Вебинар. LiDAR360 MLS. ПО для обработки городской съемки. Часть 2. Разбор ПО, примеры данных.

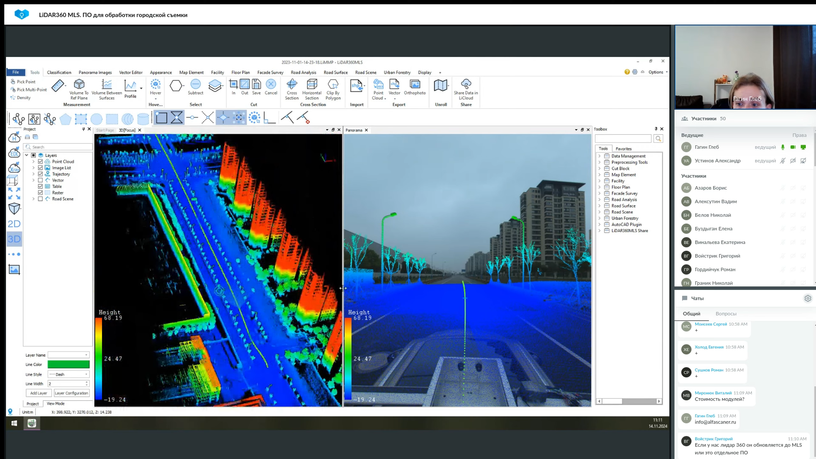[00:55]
И это позволяет открыть облако точек совместно с фото и получить более понятную, доступную информацию. Таким образом, мы имеем съемку дороги и пройдемся теперь уже по инструментам. Вкладка Tools включает в себя основные инструменты для взаимодействия с облаком. Это, допустим, получить информацию о точке с ее координатами, метаданными.
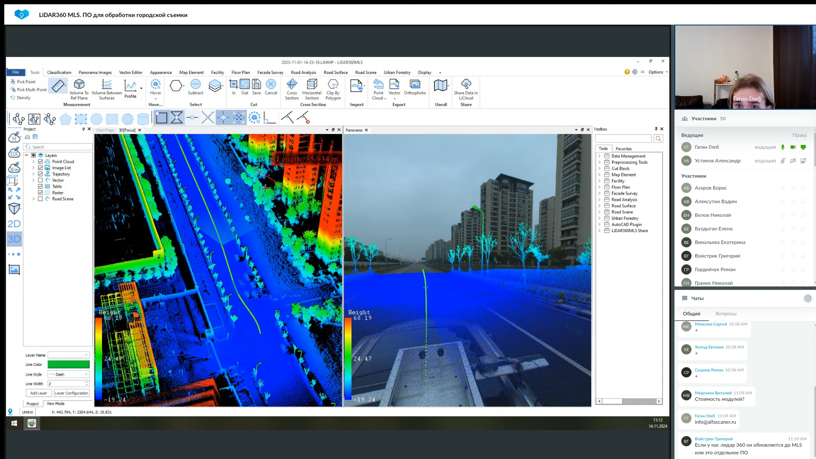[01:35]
Можно померить плотность, допустим, попользоваться линейкой. Что-то измерить, померить объем, построить сечение, чтобы что-то посмотреть. Есть инструменты выделения, когда мы можем выбрать, допустим, какой-то участок. И после чего его удалить, либо удалить все вокруг него.
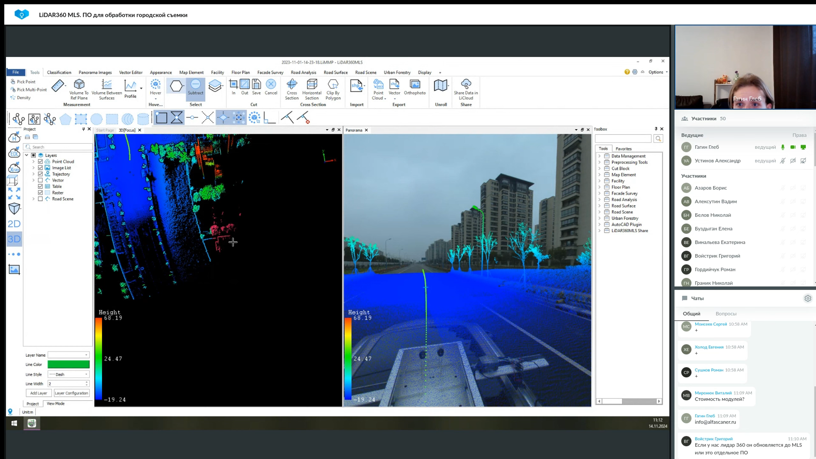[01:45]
И таким образом чистить облако точек. Можно построить различные сечения уже для всего облака точек.
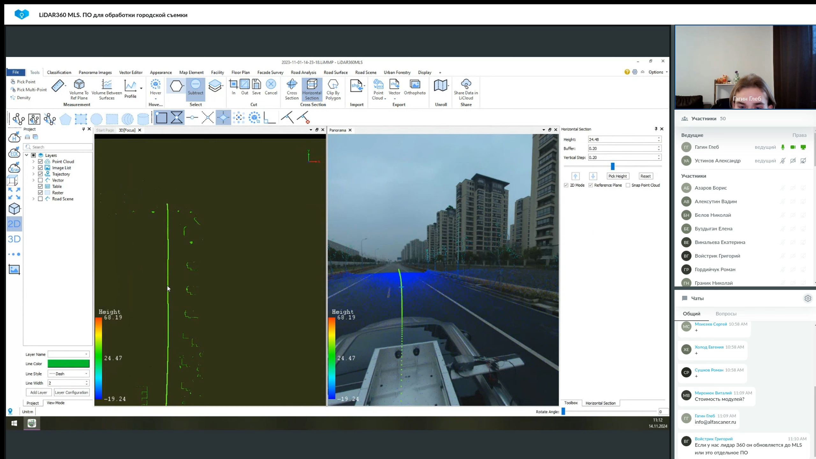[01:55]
То есть это может быть как горизонтальная, которая позволит построить план, грубо говоря. И есть также сечение в кубе, которое позволяет просто выстраивать рамки вокруг вашего облака точек. Таким образом его сегментировать для более удобного отображения и визуализации при работе. Есть возможность интегрировать, точнее импортировать векторные файлы. И есть варианты для экспорта данных. Это конвертация облаков точек в различные общепринятые форматы.
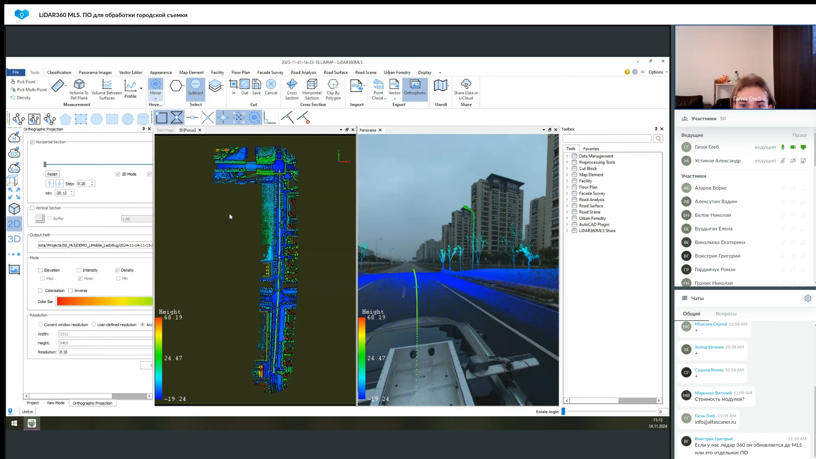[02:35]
Это экспорт векторного слоя в проекте. Создание ортофото это не совсем ортофото. Это при виде сверху вы будете создавать TIFF файл. Но в нем могут быть, допустим, какие-то масштабные элементы. То есть ортофото в моем представлении это все-таки немного другое. Но в принципе TIFF изображение сгенерировать можно с
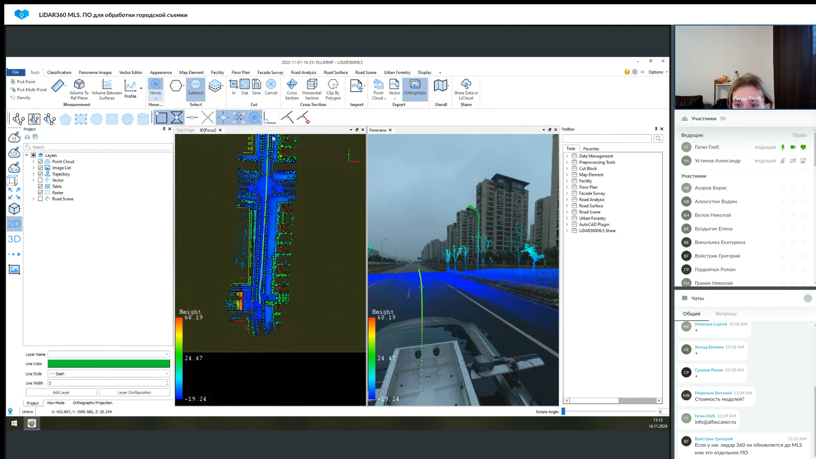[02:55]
необходимым вам разрешением и масштабом. Unroll это инструмент для создания разверток. То есть, допустим, если вам вот это здание необходимо составить в одну линию, вы можете построить вот здесь линию вдоль длинной части и вдоль второй короткой. И таким образом получить общую единую стену. Вкладка classification, она позволяет, собственно, работать с классификацией. Здесь есть некоторые особенности.
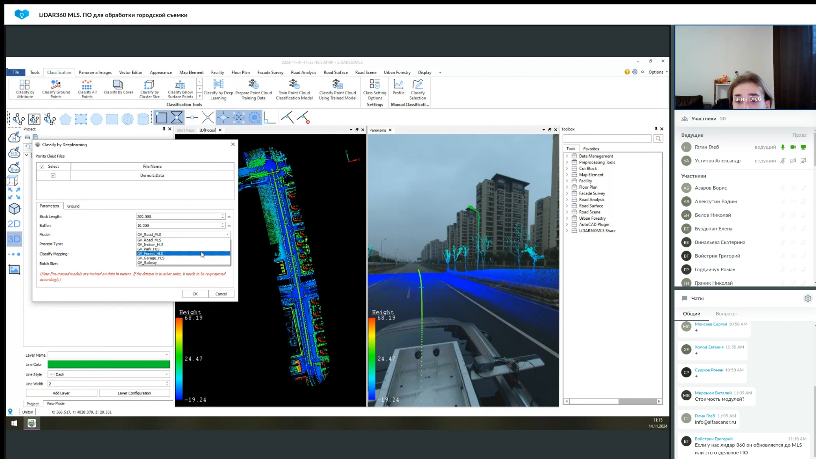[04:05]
И вы выбираете пресет, в котором вы снимали это облако точек. Таким образом, они будут персонализированы и благодаря этому вы получите то, что вам нужно. Эта классификация, она работает не стопроцентно, но довольно хорошо. Я покажу на примере данного проекта.
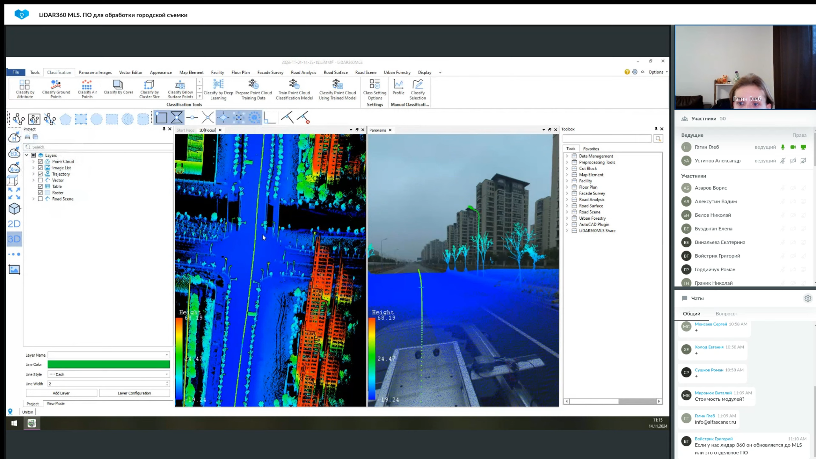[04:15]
У вас здесь выбирается слои, которые вы хотите отобразить после классификации.
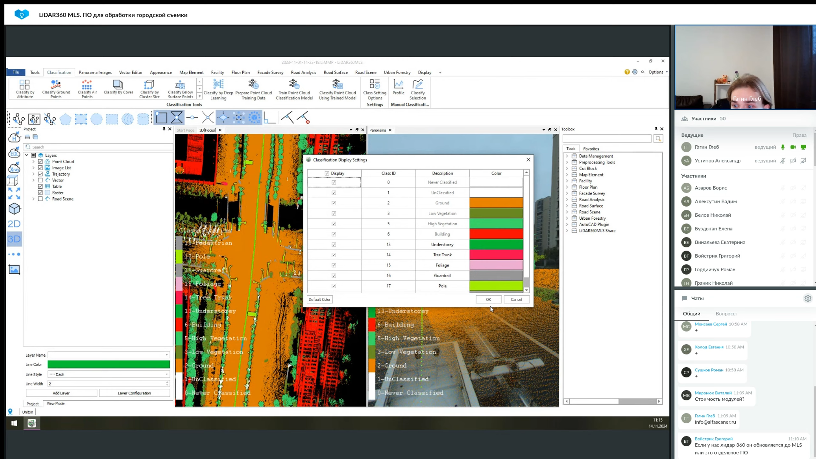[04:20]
И таким образом, вы видите еще слева легенду,
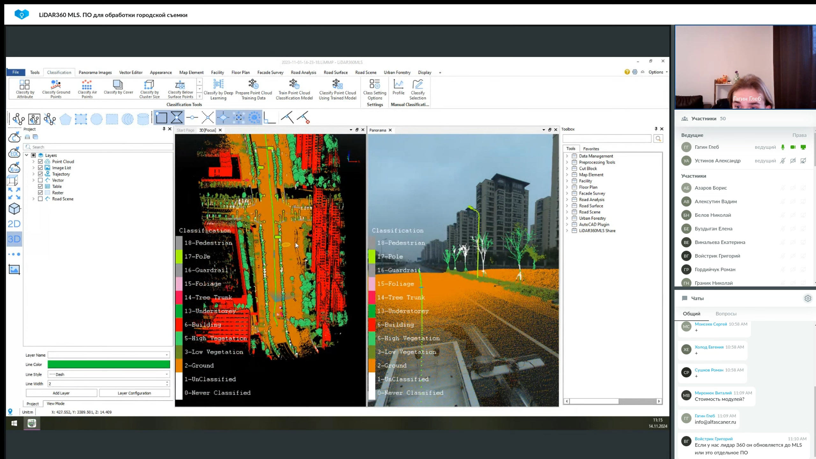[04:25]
на которой видно то, что оранжевая это земля, красная это здание, зеленая растительность. И вот светло-зеленые, такие желтоватые, это всякие столбы.
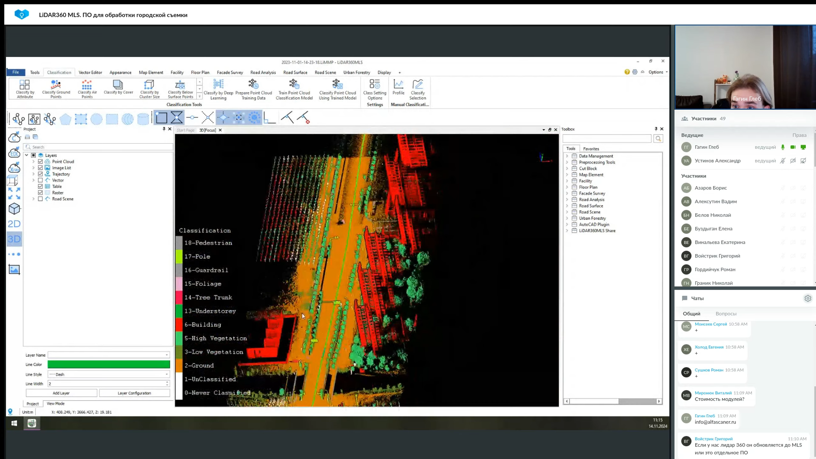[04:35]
И таким образом, можно, в принципе, почистить облако точек, как минимум, от транспорта. Потому что на дороге были машины,
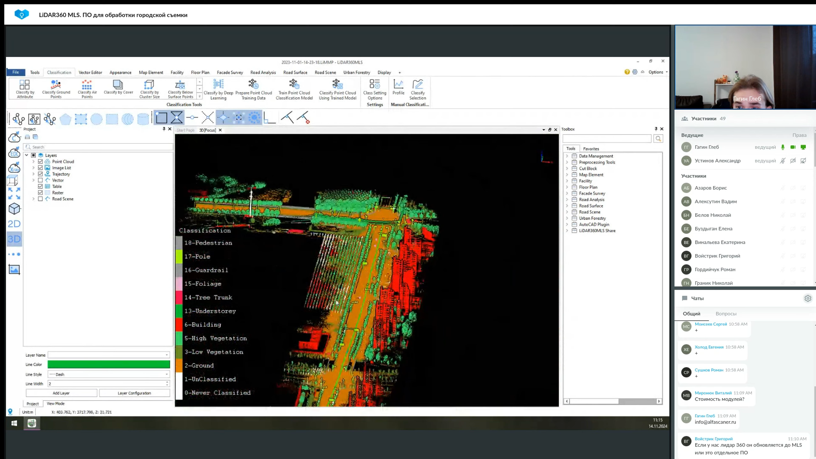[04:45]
и они могут выделиться в отдельный класс, если он, точнее, если пресет изначально рассчитан на город. И также, после, вы можете в этой классификации убирать ненужные вам слои. И таким образом, работать только с полезной информацией в облаке точек.
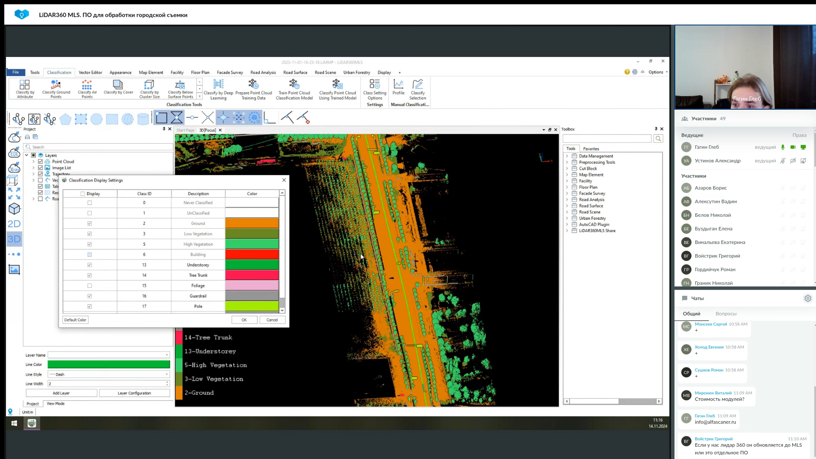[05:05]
Допустим, слой building нам не понадобится сейчас. Нажимаем ОК и получаем облегченную версию этого же облака. Также, можно создать свою модель,
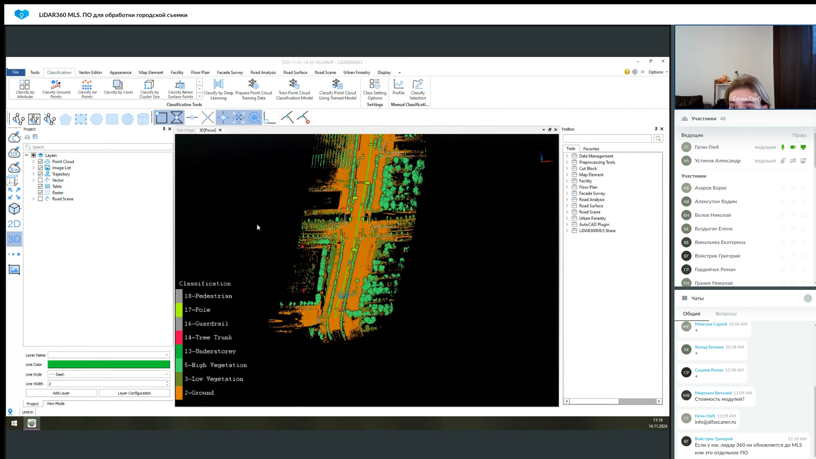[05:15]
ее обучить на облаке точек, который вы разметите вручную. И таким образом, вы будете иметь вообще пресет, который полностью подчинен вам.
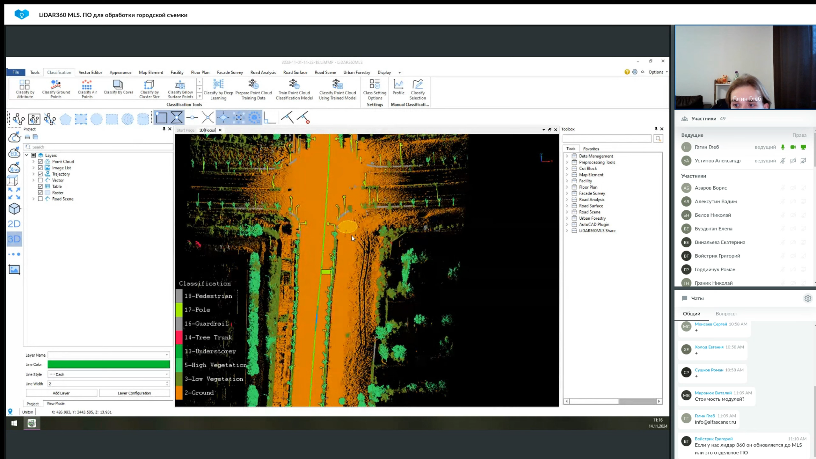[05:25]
И в нем будет, соответственно, выше КПД. Потому что эти обучения, они проходили на каких-то общих моделях и так далее.